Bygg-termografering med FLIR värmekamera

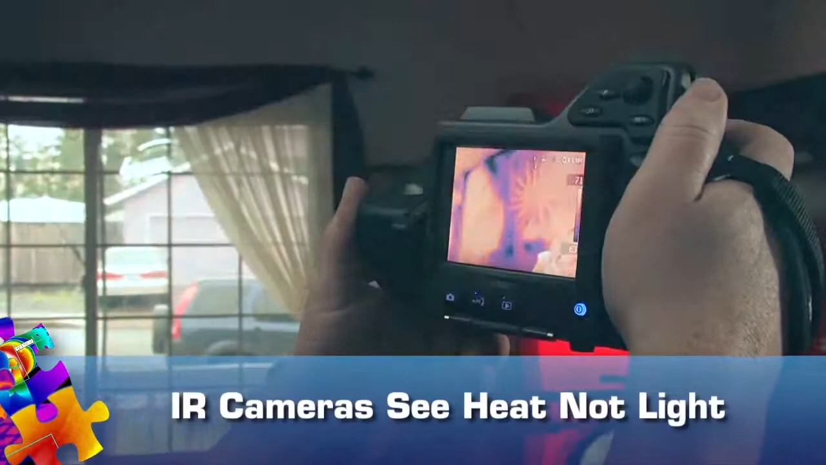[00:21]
without ripping into walls, floors, or ceilings. More importantly, it helps your customers see them too.
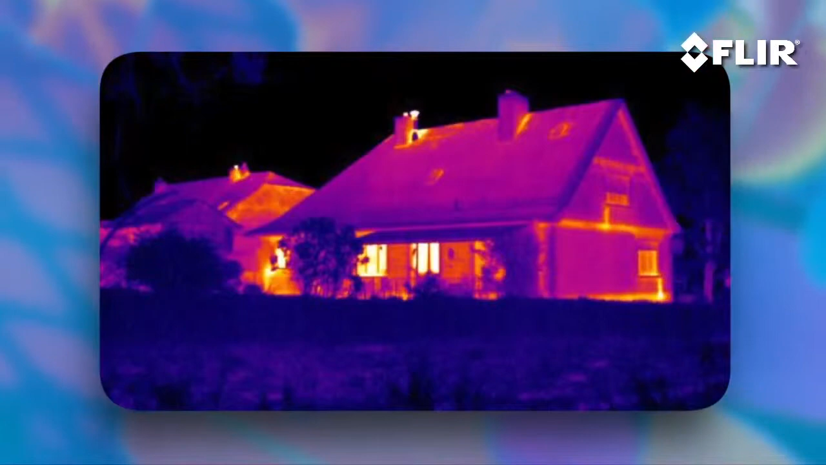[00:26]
Things normally invisible like missing insulation,
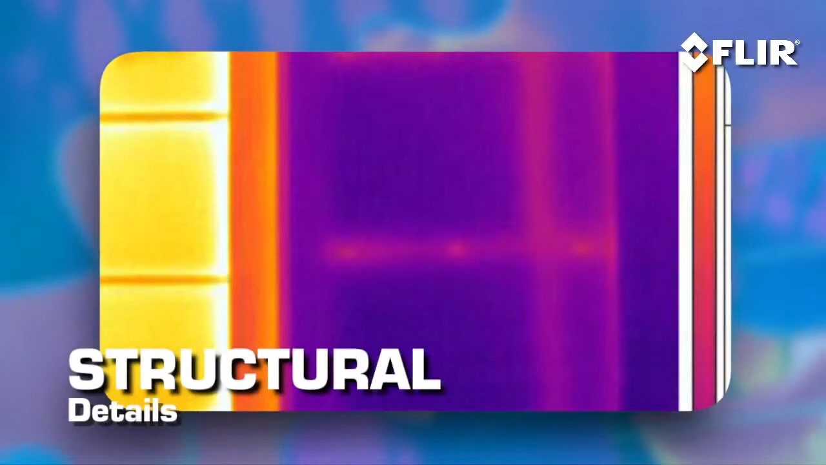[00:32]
structural details, water damage, plumbing, and HVAC issues, to name a few.
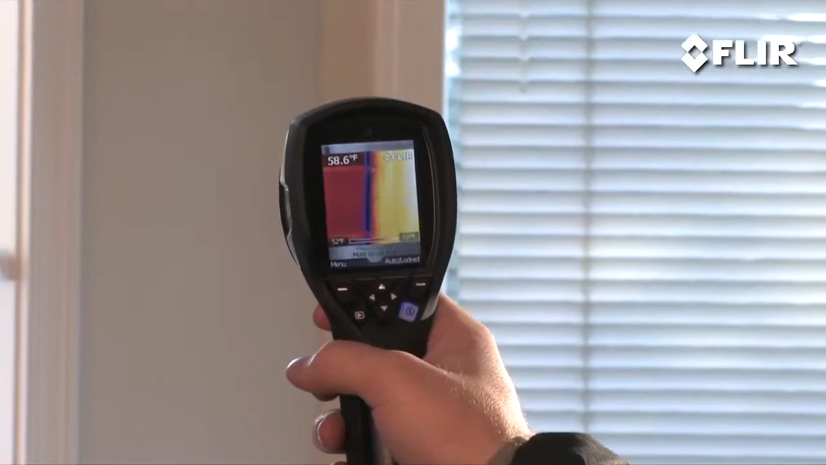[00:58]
On screen: spot 58.6°F
You simply scan the area to see the temperature differences, and if something's amiss, you'll catch it immediately with a snapshot.
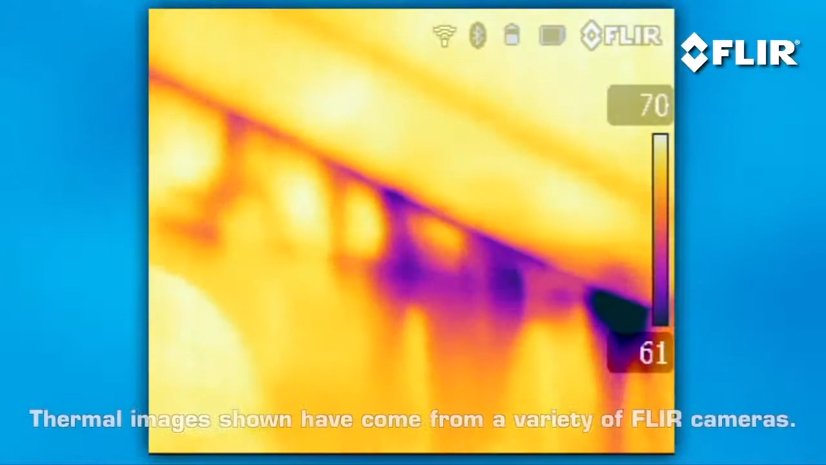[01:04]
Better than punching through sheet rock or climbing around in a crawl space, right?
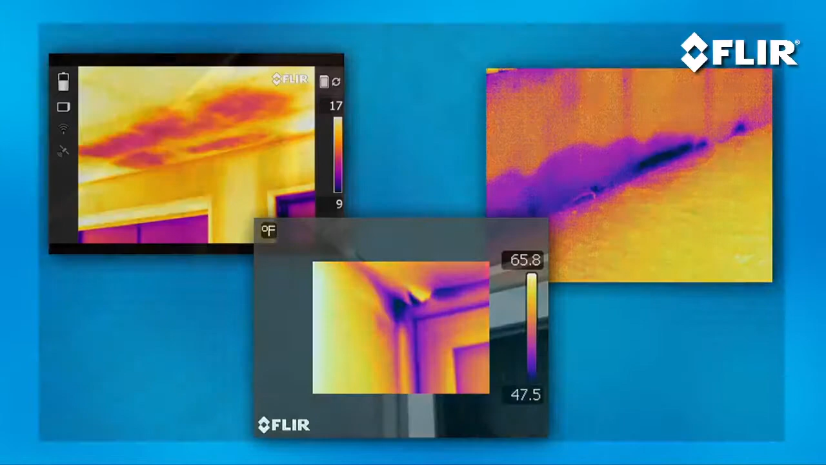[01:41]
Thermal imaging can readily show you where it is, so you can track down leaks quicker, isolate repairs, and monitor the drying process.